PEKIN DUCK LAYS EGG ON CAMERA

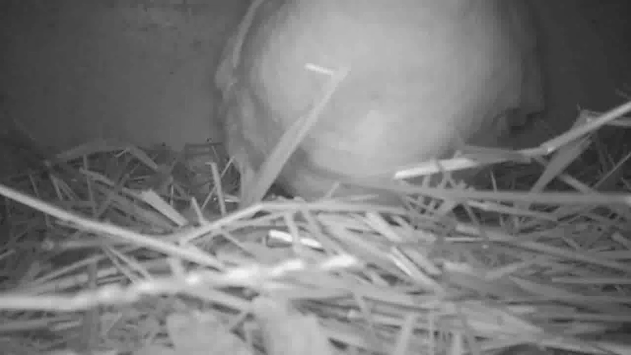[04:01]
I managed to eliminate those somethings. And I haven't had a problem since. Hopefully the baby chicks will hatch. And then I'll be able to have a success of chicks and ducklings. And then eventually the geese, when they start laying eggs and incubating the eggs, I'll have goslings. So, looks like the geese are checking the place out too.